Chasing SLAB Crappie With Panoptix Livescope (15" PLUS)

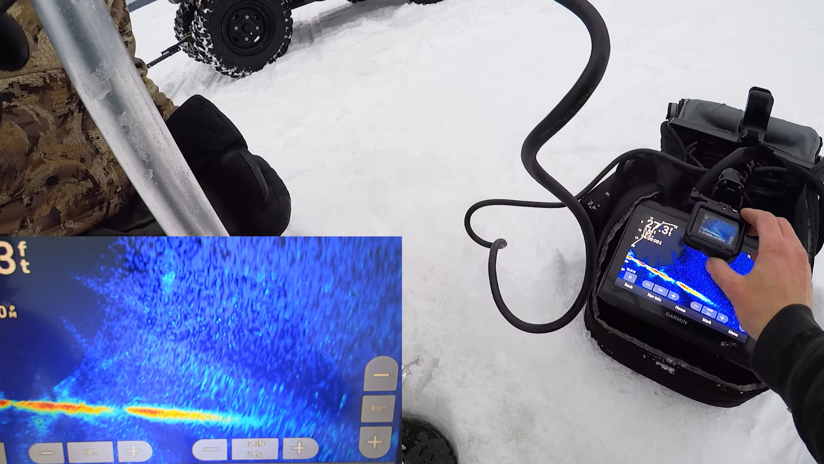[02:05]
There we go. Oh baby, right over there. There's gonna be another school.
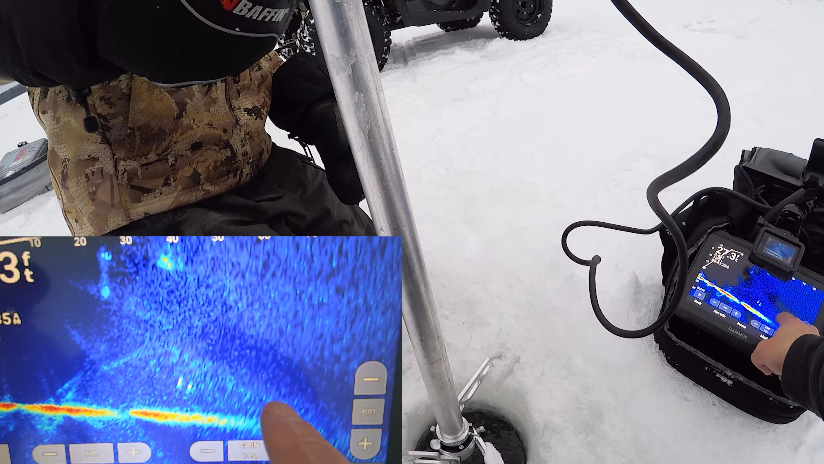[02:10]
So that's about 60 feet, kind of that way.
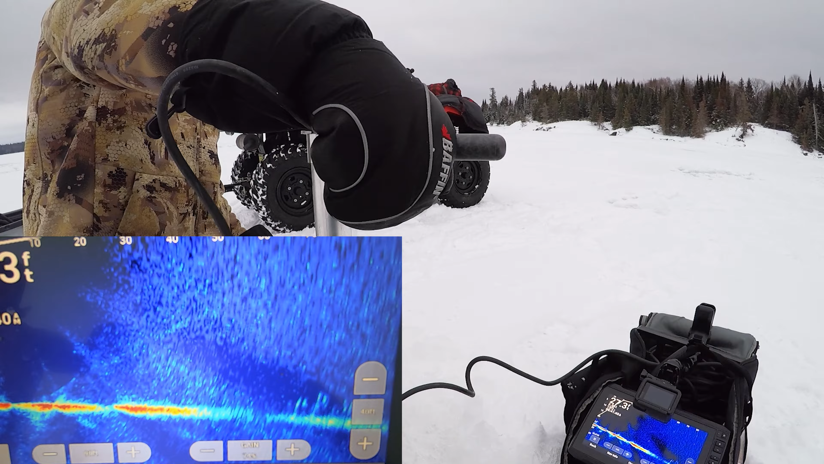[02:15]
And oh, there's yeah. Holy smokes! Look at that.
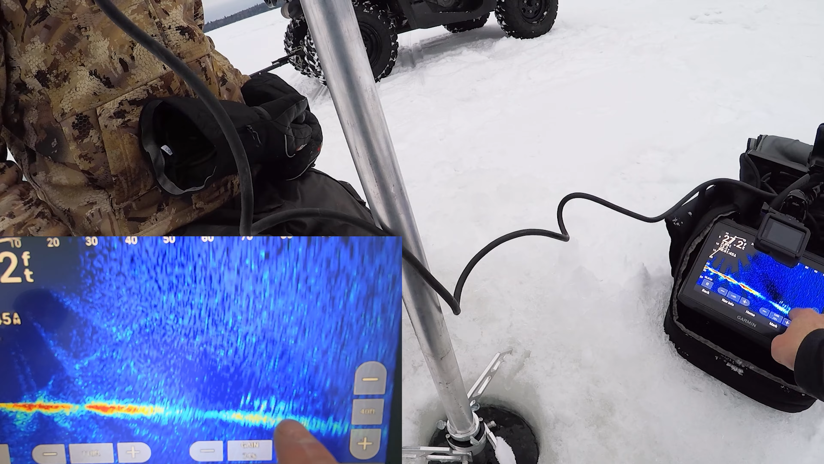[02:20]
That's what we like to see. That's sweet. I'm pumped. Okay, what do you want to do? Do you want to drill some more holes first and then we'll get the lines in, or what? Yeah, definitely. Okay, cool. I'll still follow you with this.
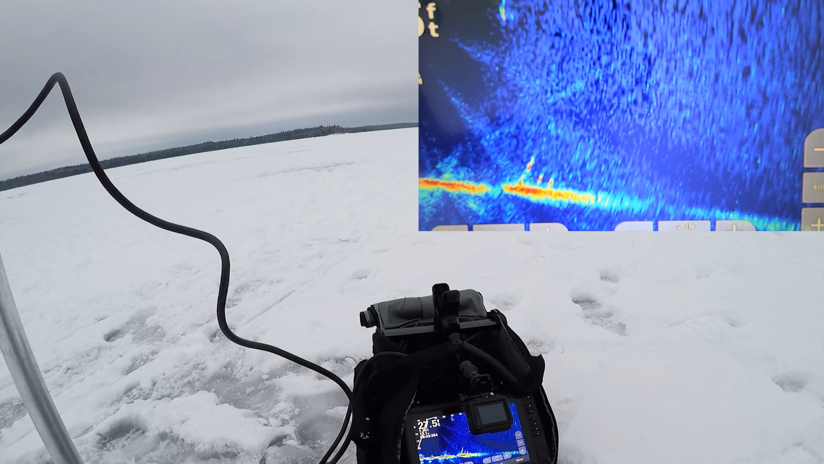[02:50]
Yeah, there looks like some big ones too,
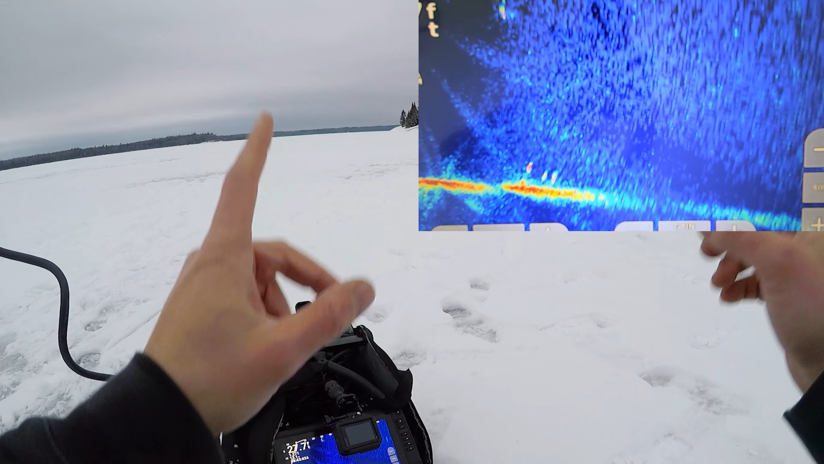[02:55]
like they're red marks right there.
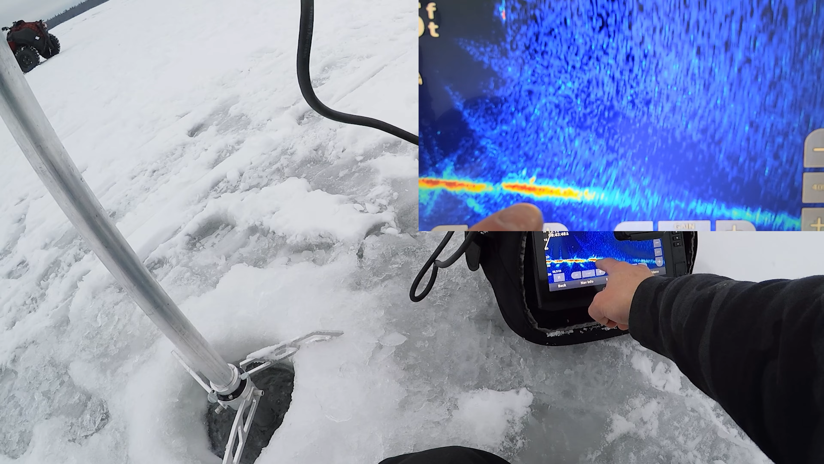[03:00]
That's those are a couple big freaking slabs, guys.
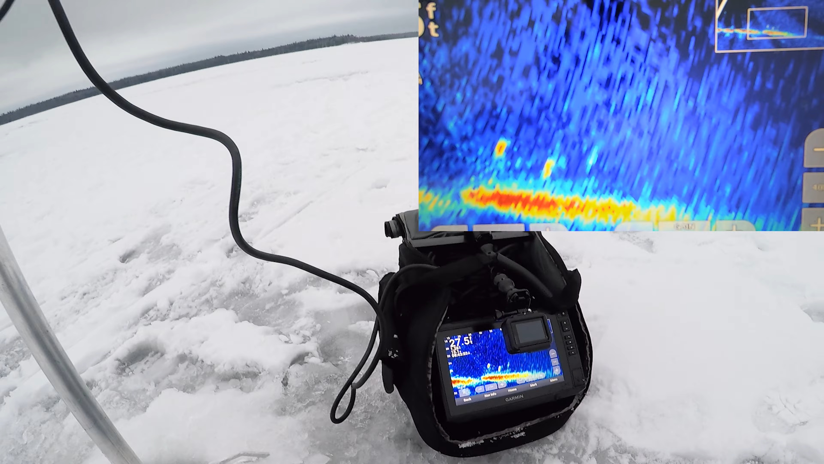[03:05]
That is that's what we like to see. Oh my gosh.
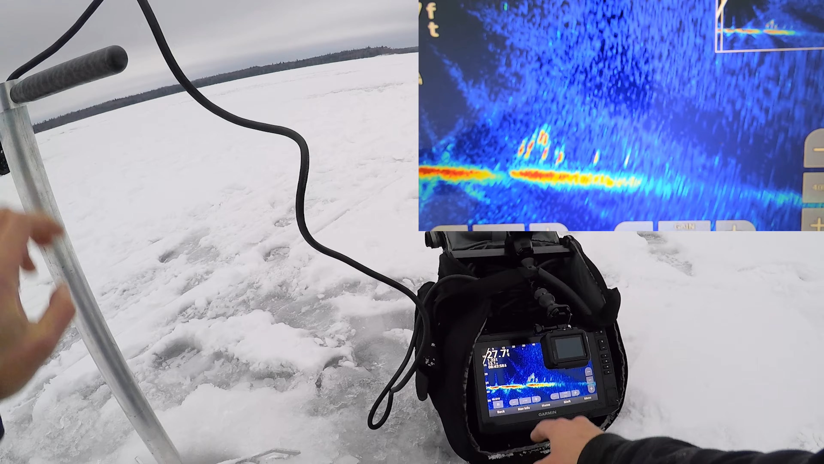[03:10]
Yeah, Nolan, there's like a giant school closer to where we were over here, 30 feet.
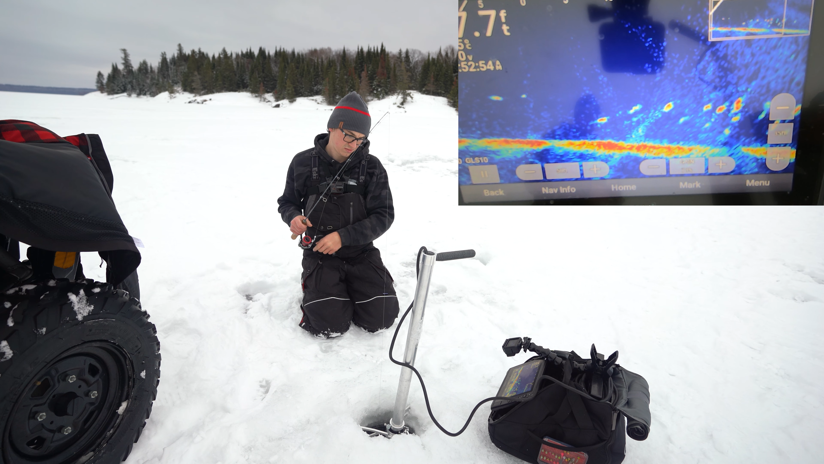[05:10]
get it up this. That's some skill right there. Oh, it's not small. I don't think so.
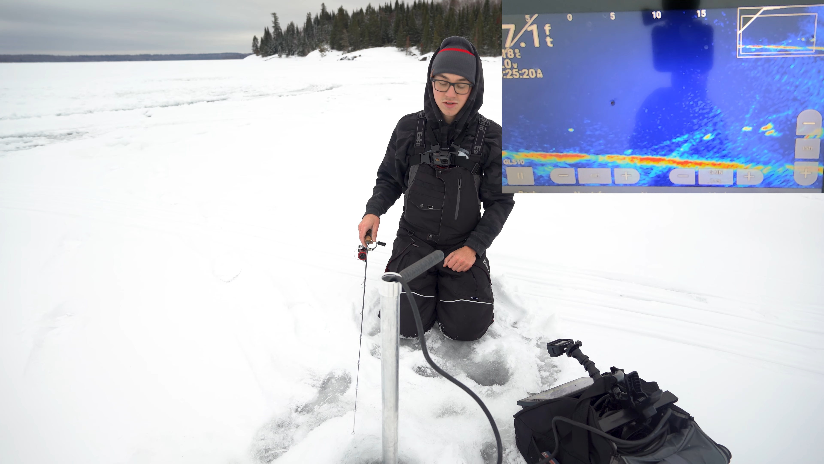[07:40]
Oh my gosh, they're everywhere. Gotta move over there and drop on them. Gotta move over there and drop on them. It's go time.
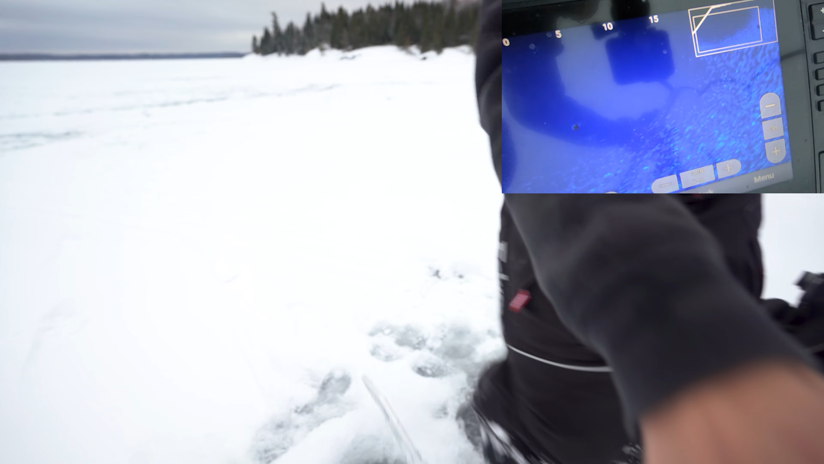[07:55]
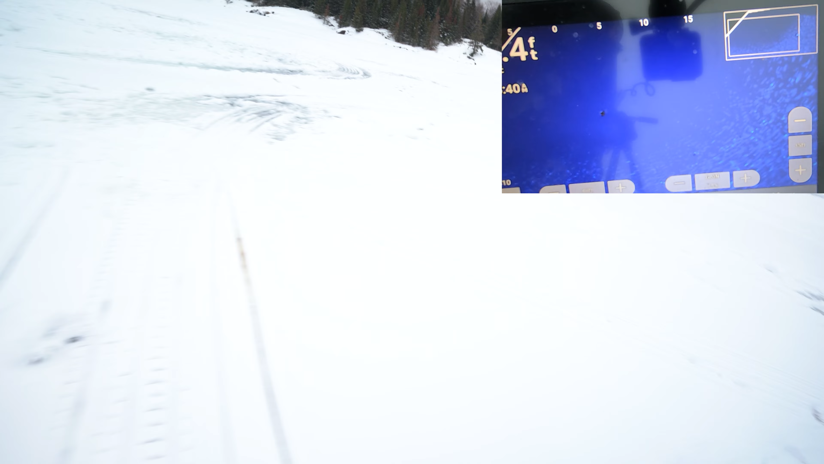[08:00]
Oh, get out of my camera. Oh yeah.
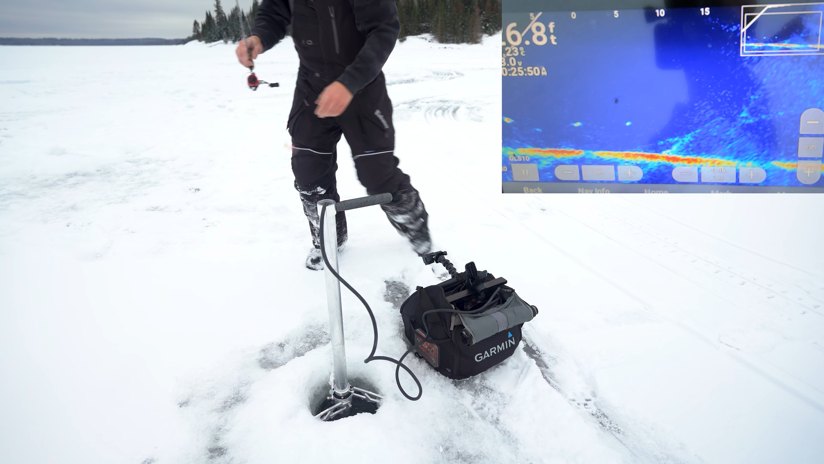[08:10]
There's a few, come on, get down.
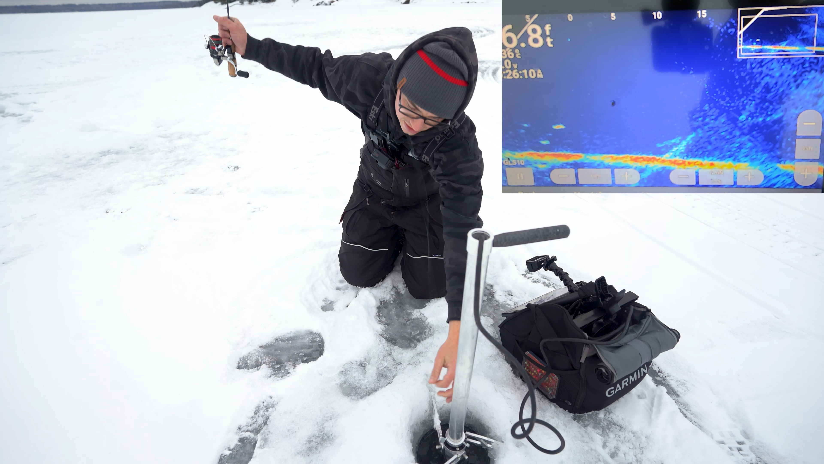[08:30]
Tungsten baby. Oh yeah, it sees it. It sees it. Big one. Oh. Nice. Ugh.